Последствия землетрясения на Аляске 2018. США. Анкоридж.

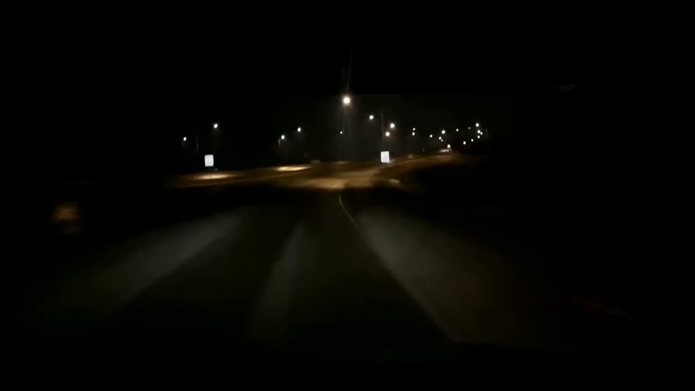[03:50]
Сразу после землетрясения выпал снег. Много снега прямо сразу пошел. Засыпало все. Часть дорог провалилась. Некоторые дороги, которые между городами, там, значит, они как бы сползли в обрыв. Некоторые засыпало камнями. Ну, в городе вот некоторые дороги, провалы были такие большие. Ну, сразу отправили туда ремонтников, все.
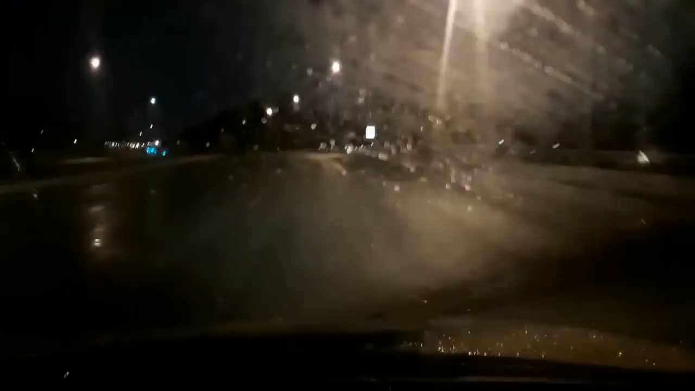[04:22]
Ну, вот им мешал, конечно, этот снег. Следом снег растаял. И началась у нас вот жуткая кололедица. Вот сейчас идет дождь. И мы сейчас по офисам ездим. И уже несколько раз объезжали закрытые дороги. Мы несколько раз объезжали уже. Вот чем опасно, когда они даже, если небольшие толчки, газ и вода горячая у некоторых поуходили. И вот потом, если газ, то может пожар быть.